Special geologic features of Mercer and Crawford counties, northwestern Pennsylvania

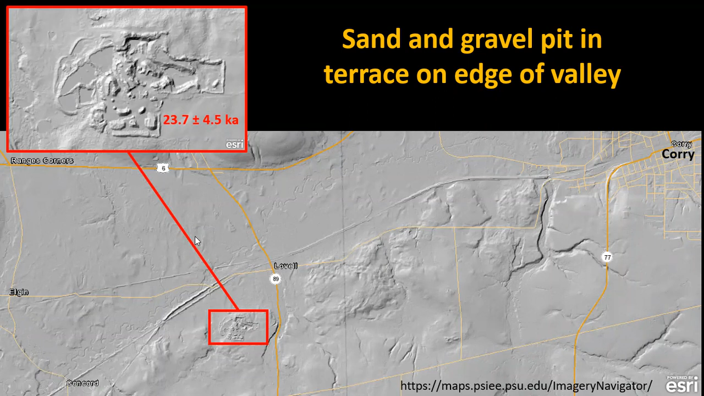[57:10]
And this is a hummocky topography on a terrace next to that outwash plain. And there's a quarry that's dug into that. And we'll see that quarry next.